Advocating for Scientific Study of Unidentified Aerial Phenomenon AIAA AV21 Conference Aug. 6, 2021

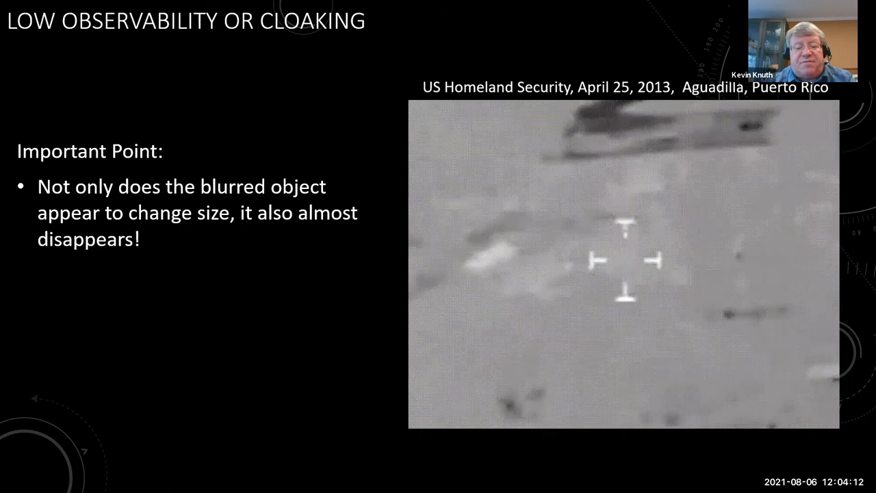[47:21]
So, um, it's not clear exactly what's going on, but the UAP are observed to do that. Sometimes this activity seems to be intentional as if they're trying to hide and sometimes it just seems to happen. Next slide, please. Another effect is a plasma sheath.
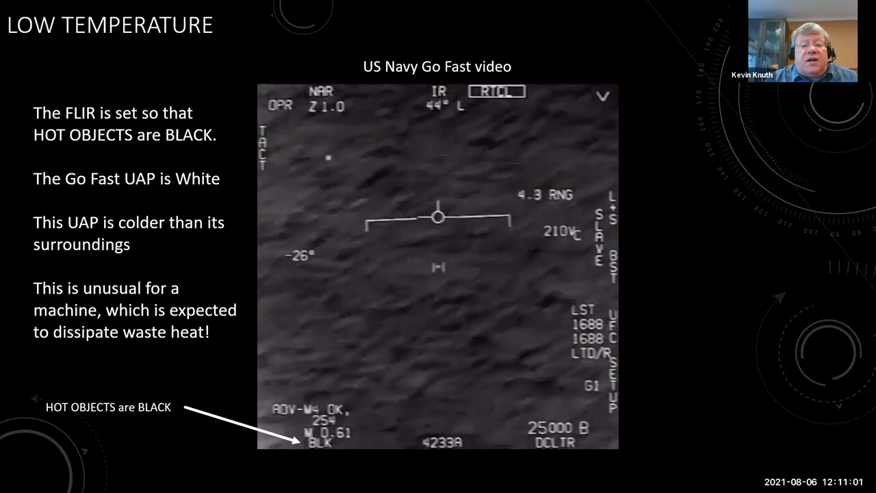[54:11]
So we've got a cold object that's basically cruising along the sea surface. So not a seagull. Seagulls are warm blooded, warmer than the sea. Um, this is a cold object and it's not clear how that happens. And we find that in videos often. Next slide, please. This is a video that, um, our engineer David Mason took. Then the, um, and the, this is a, that was a jet airplane flying over that was hot. This is a UAP that's following it. We actually captured it in two cameras. So you're seeing both cameras here. Only one camera captured the jet airplane. So the UAP that's traveling has a temperature of about negative 60 Fahrenheit.
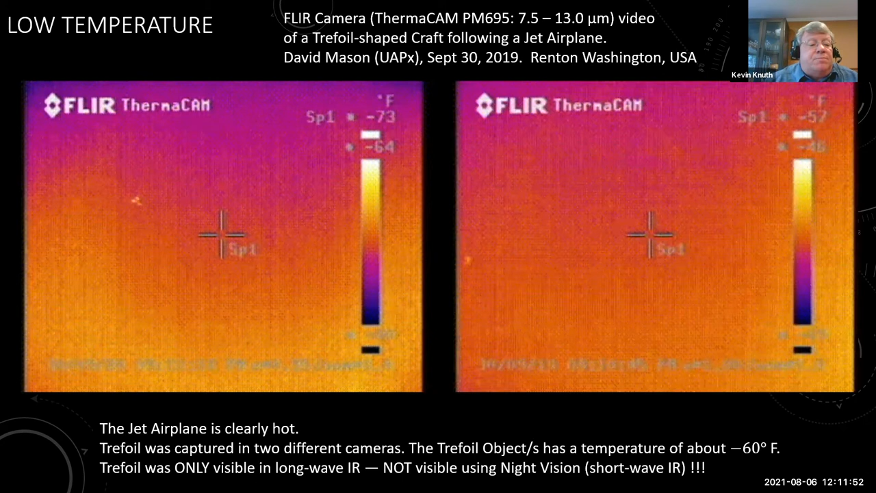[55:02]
So this, again, the bright object is warm. It's a jet airplane. And the object following it is about 60 degrees below zero. Okay. Thank you. Next slide, please. If I'm wrapping up and we'll go next slide. Yeah.
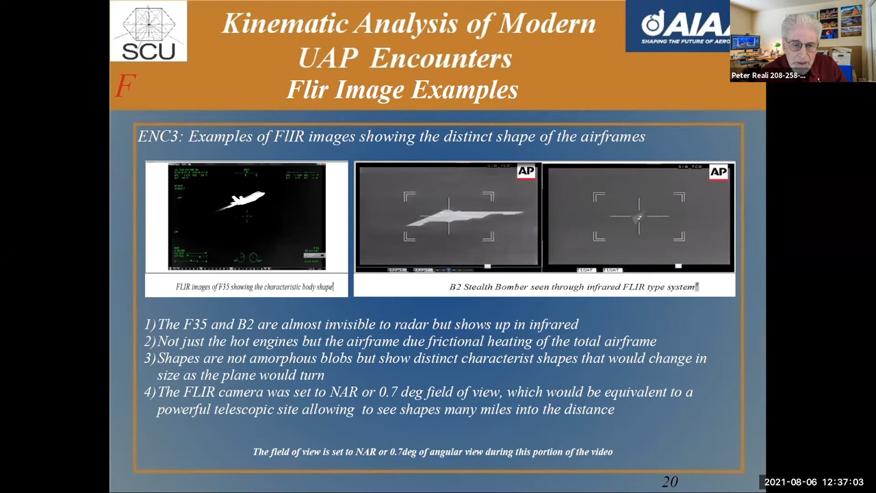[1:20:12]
And so you can actually see on the left, the F-35, you can see the exhaust coming out of its tail and it's, you know, characteristics of it. And so, um, uh, as you know, this is with, um, uh, you know, the infrared characteristics. Uh, next slide, please.
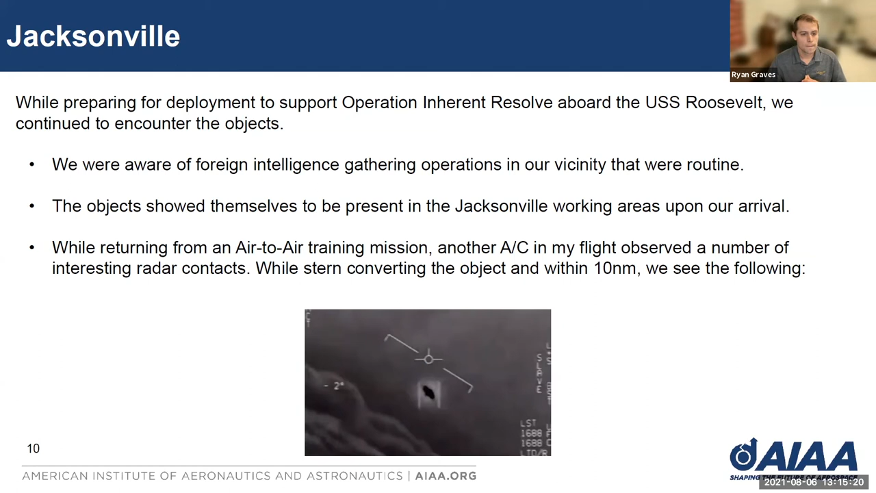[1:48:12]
I'll talk about here in a second. Uh, but the image they captured, uh, is what you see on the screen here. Um, I'll let you look at that for a quick moment. Uh, of note, this is the FLIR and this is an IR, IR mode, not camera. Next slide, please. All right.